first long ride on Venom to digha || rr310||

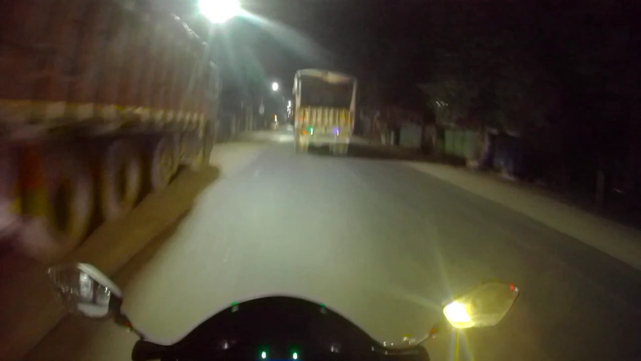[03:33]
डिस्टेंस हम लोग कवर अप कर रहे हैं हम लोग के लिए उतना ही अच्छा है। बट अभी क्या करें यार ये रोड में ना, ये रोड पे मतलब ये जो ट्रक्स होते हैं ये लोग का बहुत प्रॉब्लम होता है। ये ट्रक्स का भी यहाँ पे बहुत सीन है गाइस।
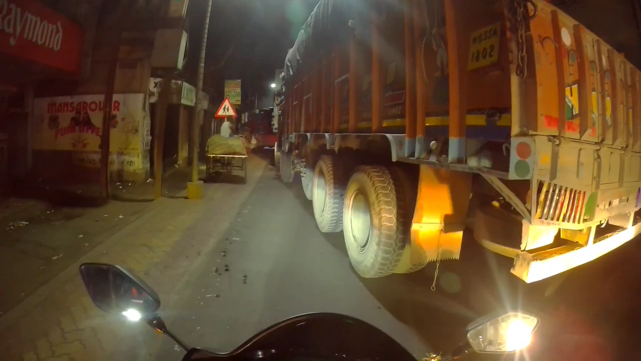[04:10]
बट अभी देख रहे हैं कि यार अर्ली मॉर्निंग 4:30 फिर भी यार ऐसा ट्रैफिक मिल रहा है हम लोग को।